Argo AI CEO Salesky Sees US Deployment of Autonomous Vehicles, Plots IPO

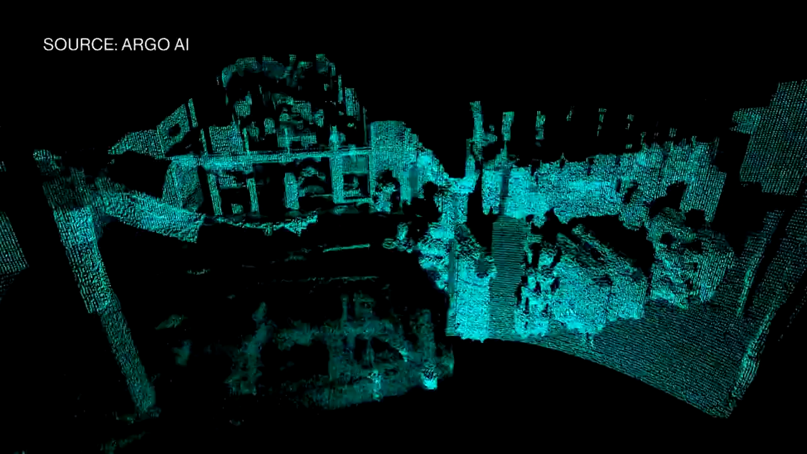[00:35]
It's a really, really compelling sensor and it's going to allow us to operate safely on all types of roads.
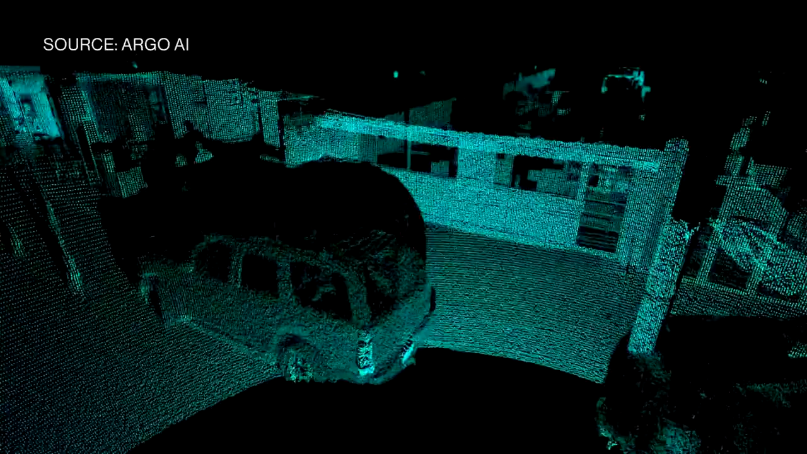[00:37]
Is this a technology just for your future autonomous cars or is it a technology that you'd consider packaging and selling to others?